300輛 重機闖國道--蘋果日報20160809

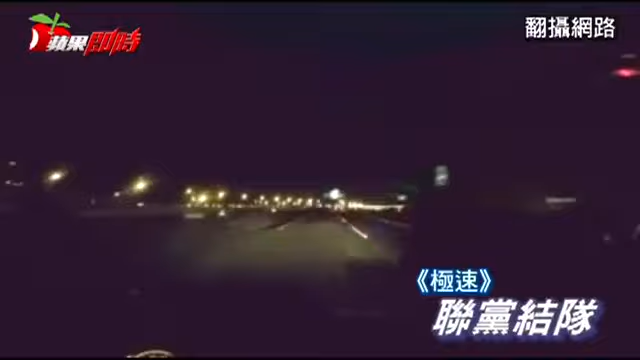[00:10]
没看错，大型重机真的骑上国道奔驰，但这不是违法的吗？不过骑士可不管，因为他们要争路权。